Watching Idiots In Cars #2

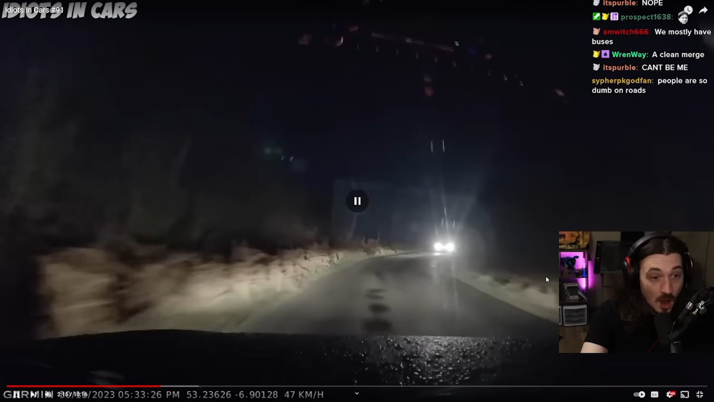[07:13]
Ah! Ah! Dude, this is my worst fear. This is literally my... I live in an area like this. Where it's just like backwoods country roads everywhere. This is my biggest fear. Is I'm turning a corner. And there's just going to be a car flying at me. Oh! They handled it well. My fucking God. They handled it well.
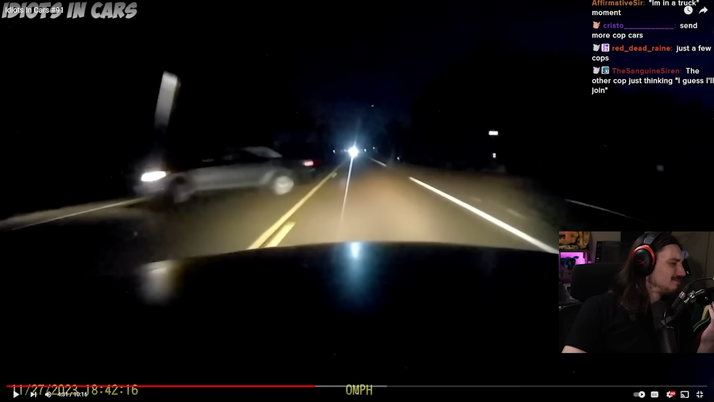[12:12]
Bro's pulling a U-turn in the middle of a goddamn highway! Jesus fucking Christ! That's crazy, dude.